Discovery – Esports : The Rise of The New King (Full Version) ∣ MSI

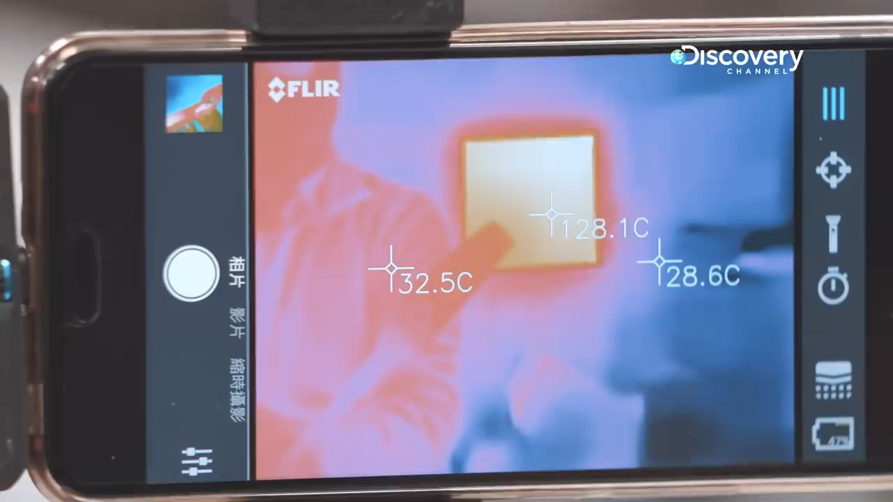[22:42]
When the heated side goes over 125 degrees Celsius, the other side covered in paint remains a cool 30 degrees.